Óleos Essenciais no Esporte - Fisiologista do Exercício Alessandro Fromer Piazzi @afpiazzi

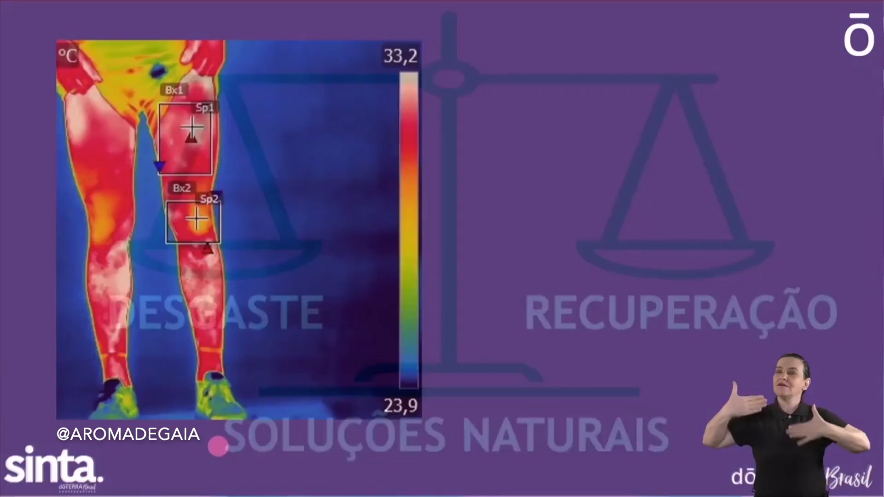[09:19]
On screen: scale top 33.2°C, scale bottom 23.9°C
Essa imagem mostra uma foto tirada por uma câmera termográfica. Esse aparelho identifica a temperatura do corpo e pode mostrar possíveis lesões ou desgastes musculares. Na imagem da esquerda, a gente consegue identificar uma área que nós chamamos de hiperradiância na coxa esquerda desse indivíduo aqui, o que pode sinalizar algum problema ou desgaste muscular.
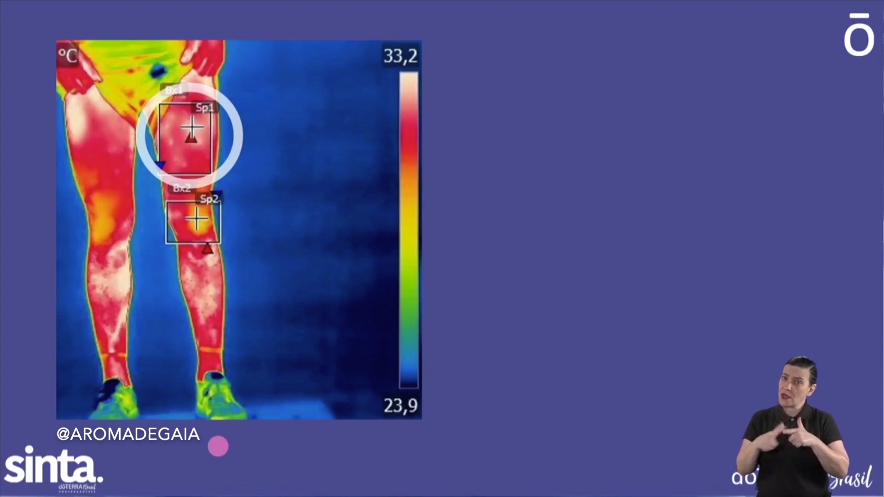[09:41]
On screen: scale top 33.2°C, scale bottom 23.9°C
Ao aplicar o Deep Blue, nós conseguimos observar que teve uma alteração nessa imagem 90 segundos após a aplicação,
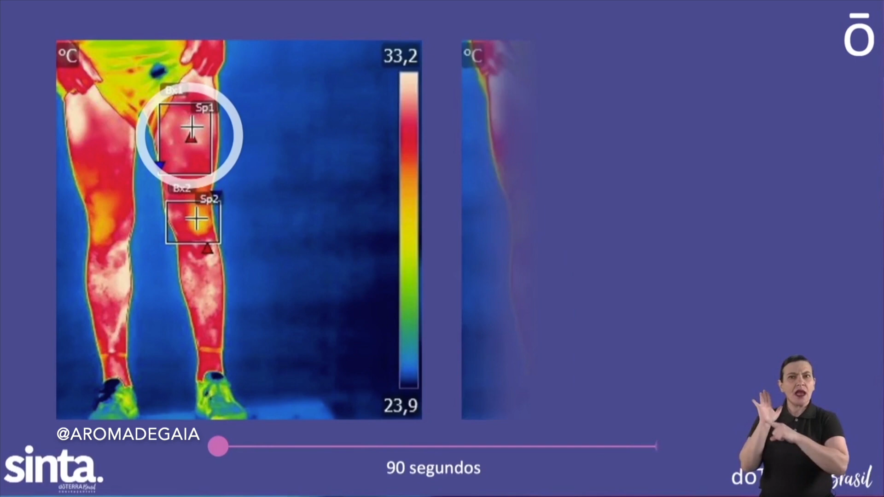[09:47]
On screen: scale top 33.2°C, scale bottom 23.9°C
mostrando que o efeito é rápido e efetivo.